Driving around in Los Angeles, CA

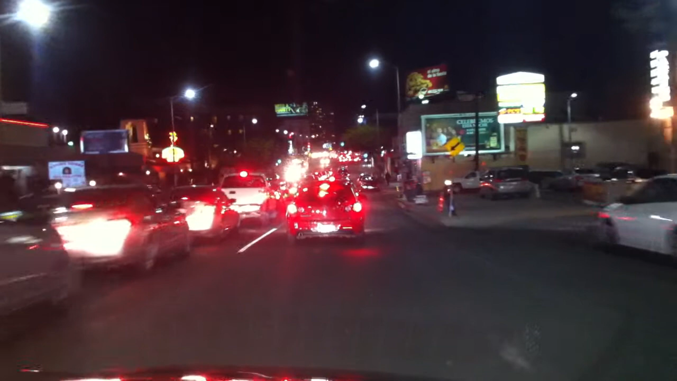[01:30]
Sie haben alles so koreanisch. Ja. Oh Gott, sind wir Koreatown.
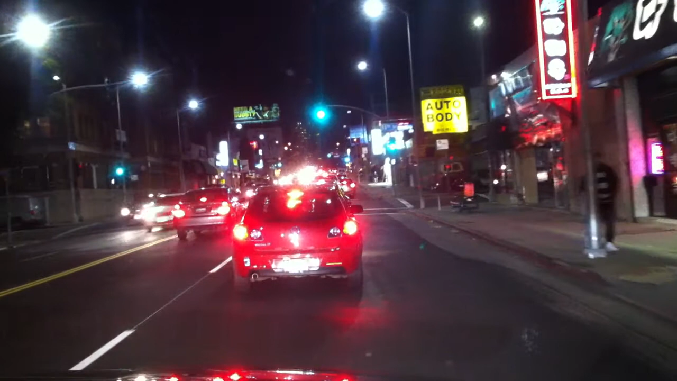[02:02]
Ich wüsste nicht, was da drin gibt. Ach, da, okay, da steht's. Oh, das ist bestimmt gut. Wie das Honey Picks. Können wir uns eigentlich geben, ja? So ein Korean Barbecue. Stimmt schon.